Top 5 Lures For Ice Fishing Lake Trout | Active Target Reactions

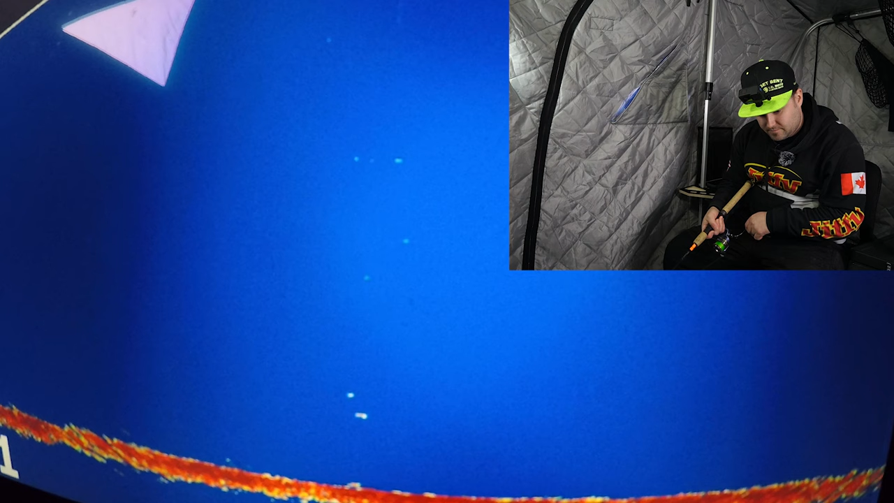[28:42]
yeah i'll get that tube right back down there and hopefully get hooked up again got one chase in here there we go right off the bottom came flying up yeah
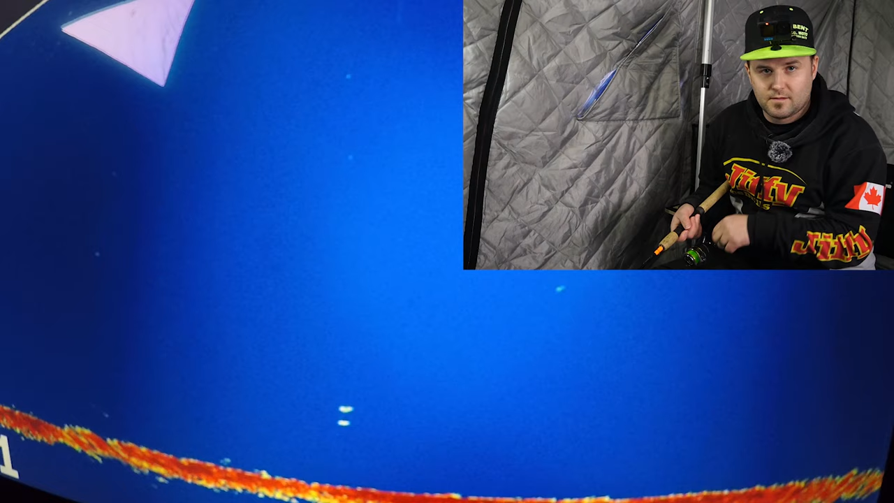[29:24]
go and chase him up here there we go hooked up another fish on the tube jig here to wrap up the day it's just getting ready to record an outro and i looked down and this fish was flying across the screen right on my tube